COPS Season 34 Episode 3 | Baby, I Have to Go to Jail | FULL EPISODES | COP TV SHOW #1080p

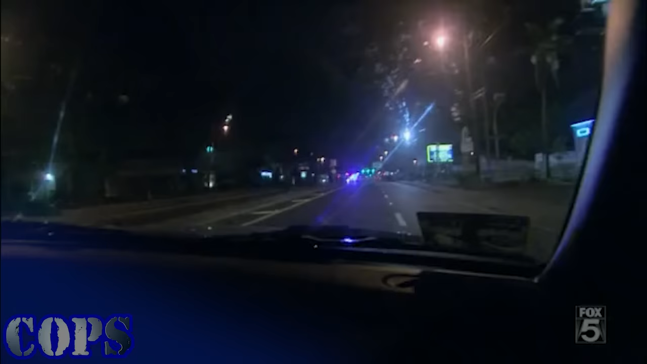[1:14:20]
My corporal just made a traffic stop, and he asked for another unit, so we're right down the street. We're going to help him out. He's right ahead of us. Triple